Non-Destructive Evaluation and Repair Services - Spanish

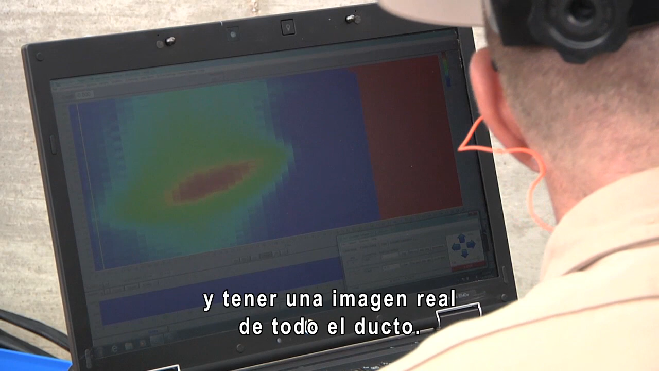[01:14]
I could do a three-dimensional image of the pipe with all the corrosion on it and
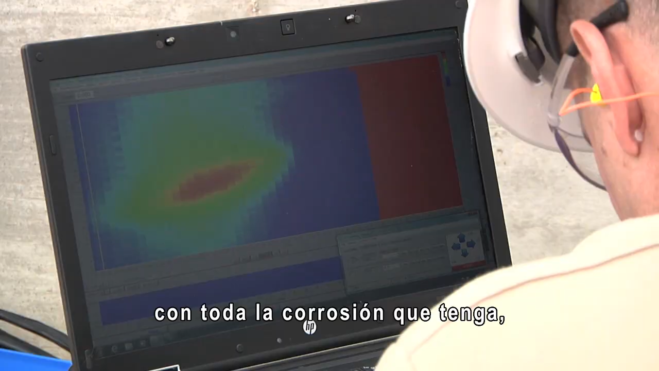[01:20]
then you would have actual data of every quarter inch that I took a reading what that depth was on this whole length of pipe.